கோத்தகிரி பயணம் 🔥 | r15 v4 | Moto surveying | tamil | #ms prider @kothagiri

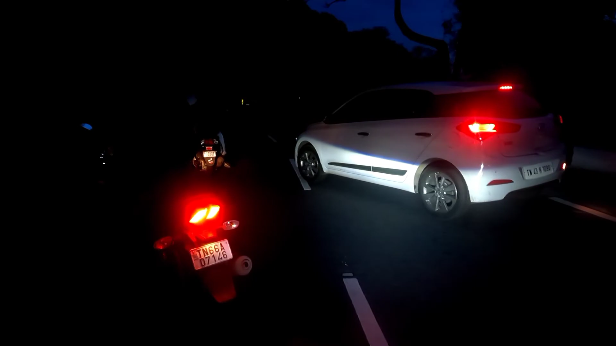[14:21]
ஏ ரோட்ல ஏதாவது நிக்குது போல அங்கேயே.
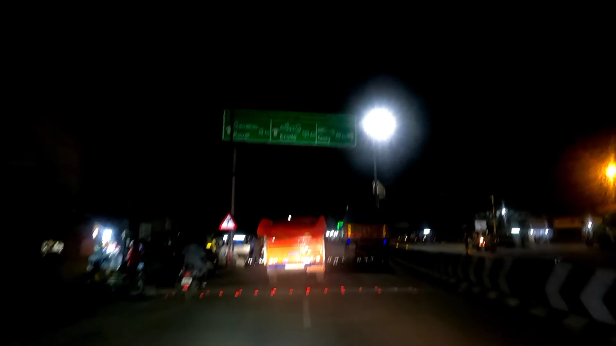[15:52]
மேட்டுப்பாளையம், மேட்டுப்பாளையம் வந்துட்டோமா. என்ன ஒரே பிரியாணி வாசனையே வருது.
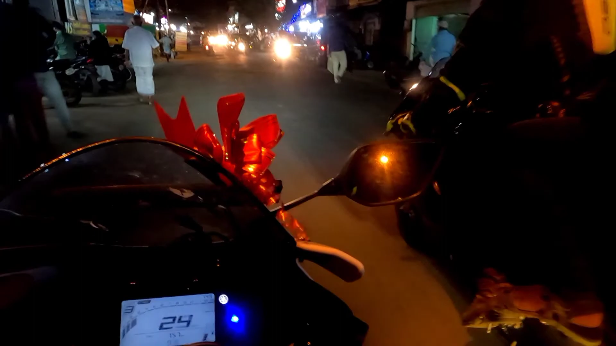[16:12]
மச்சான் பாரு, யானைக்கு மூடு வந்த மாதிரி காத்துறான். இது ஒரு ஸ்பெஷலான ஏரியா. இந்த ஏரியாவில் என்ன ஸ்பெஷலாக இருக்குன்னு காட்டுமா?